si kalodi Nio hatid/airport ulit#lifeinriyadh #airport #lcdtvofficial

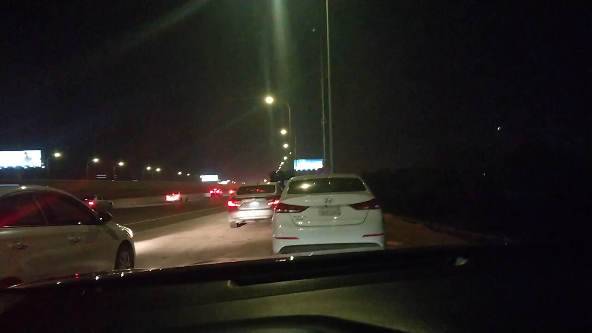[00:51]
Ayan, may humarang. Atras tayo ng kaunti. Ops. May bumalandra.
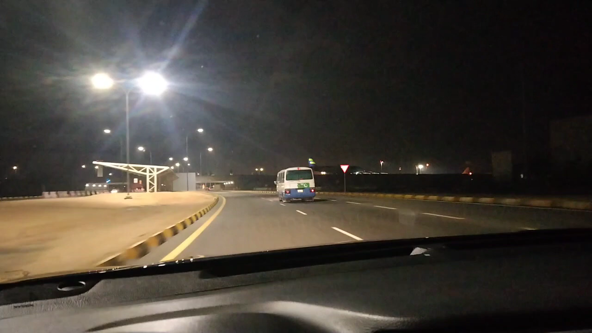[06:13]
Departure tayo. Pipig-upin ko na siya. Ayan mga kablogger. Mga kalodi. Ang buhay family driver. Time check 820. ayan. Tayo mga kabla. Mga kalodi. Alright. Papasok na tayo. Yow.
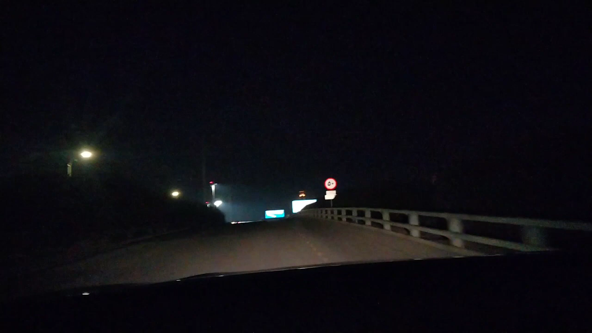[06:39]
50 lang ang takbo dito. Ayan.